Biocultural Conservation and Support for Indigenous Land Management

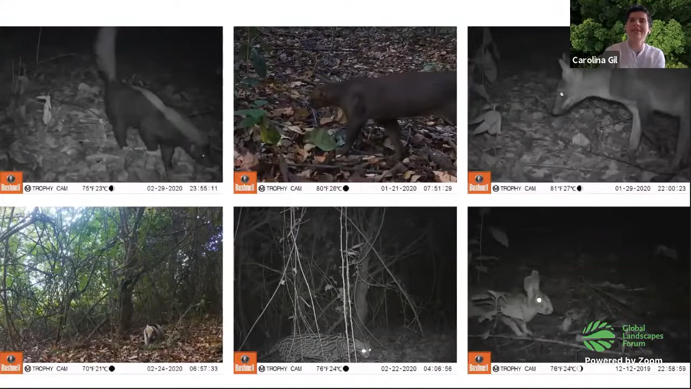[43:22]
restauración y manejo tradicional puedo compartir con ustedes las cámaras trampa que evidencian la presencia y el retorno de importantes especies de fauna gracias al manejo de Jate Chibulata quien orientó al equipo indígena y también a nuestro equipo dónde deberían ponerse en las cámaras y cómo deberían ser los arreglos para restaurar este sitio sagrado.